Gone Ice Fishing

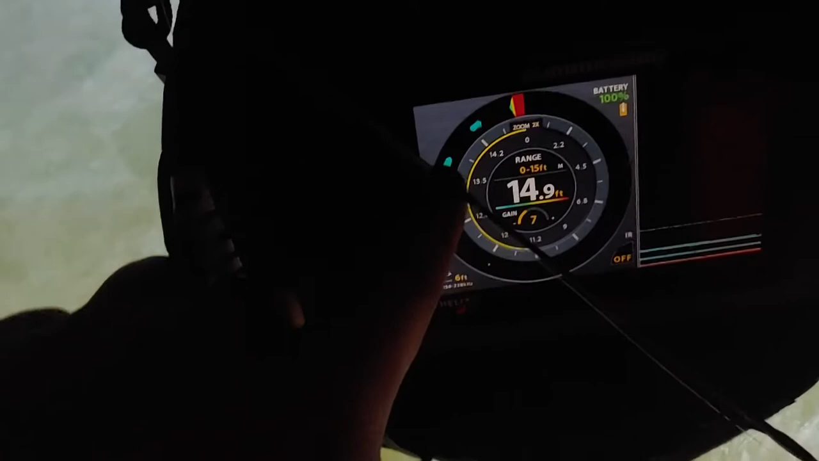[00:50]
minnow right there and that's my jig there's bottom we've had some pretty good luck yesterday we caught a good amount I know today I've caught
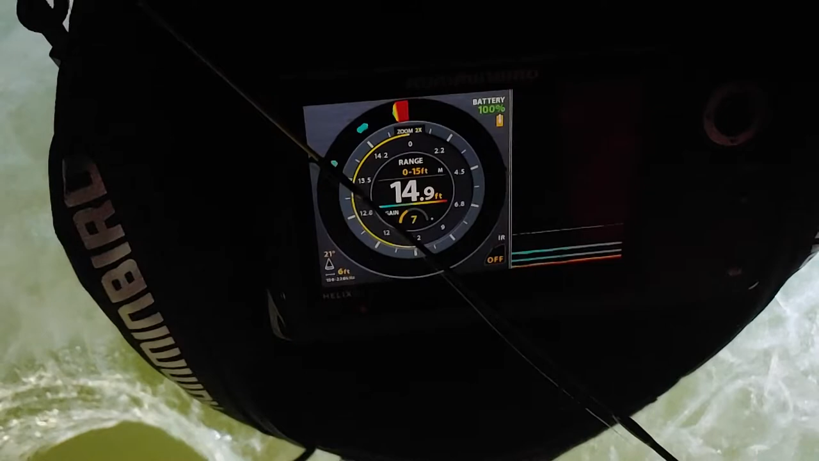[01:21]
On screen: depth 14.9 ft
pretty nice it was pretty cheap so this right here I think I spent 400 bucks on it
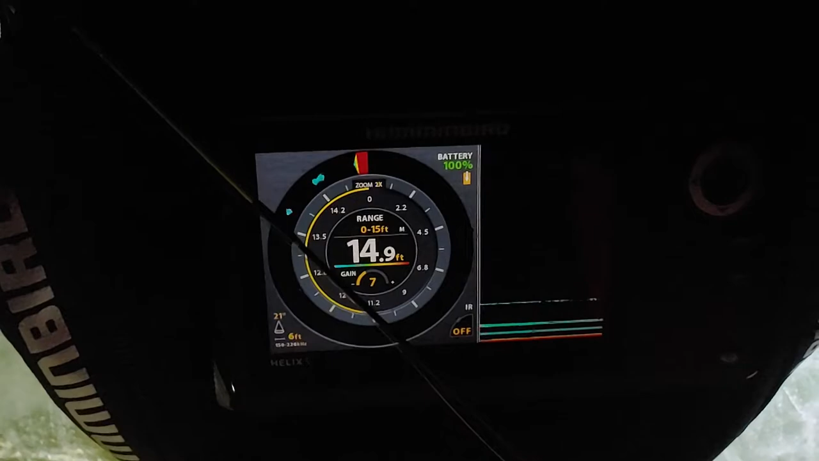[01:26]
On screen: depth 14.9 ft
it's only the five inch obviously just
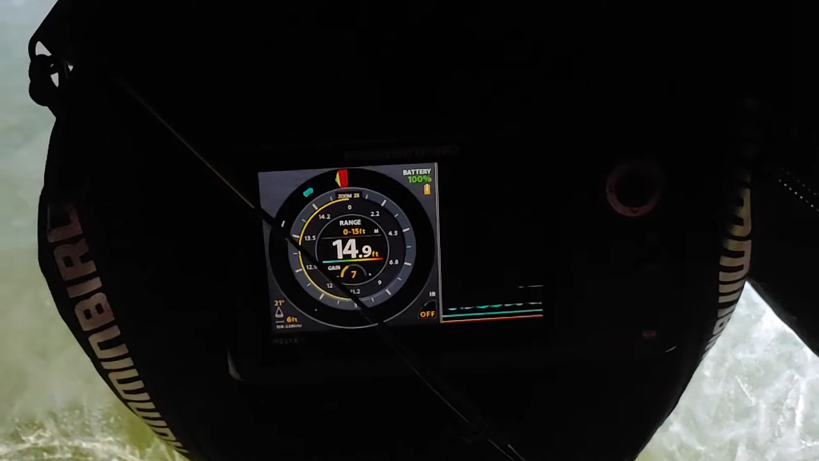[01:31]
On screen: depth 14.9 ft
because I don't need a seven inch screen I don't use GPS so that's one of the features that come with it when
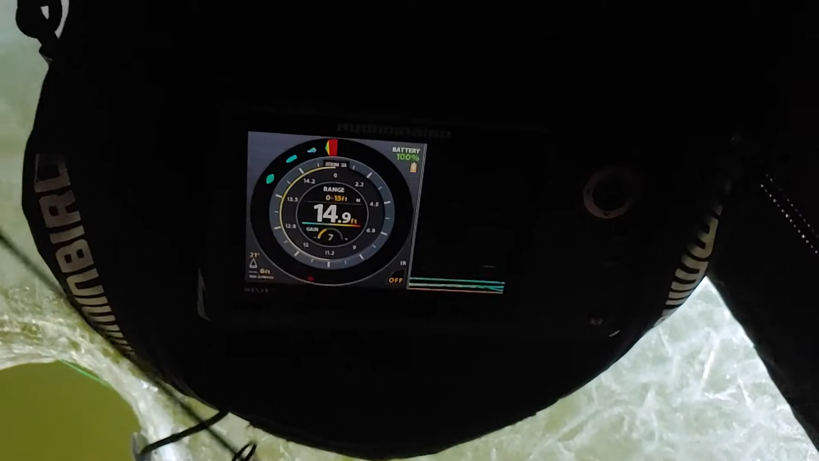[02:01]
On screen: depth 14.9 ft
it on there now looks like it's hanging around the minnow